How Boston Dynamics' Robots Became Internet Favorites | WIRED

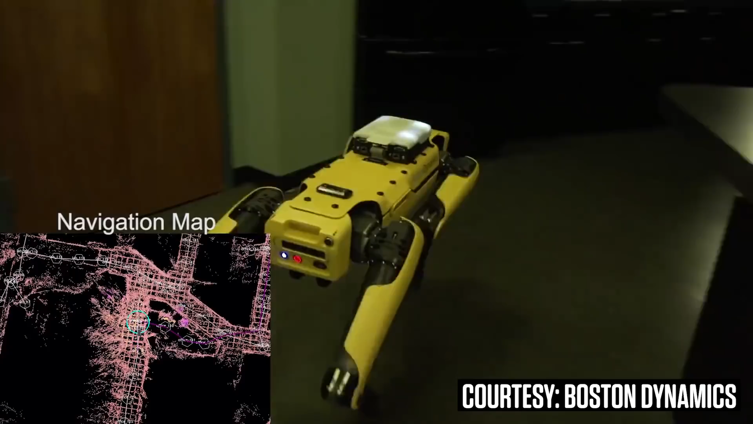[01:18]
But we also know Spot Mini can map environments and then navigate them autonomously, which is a major step forward for robots like this.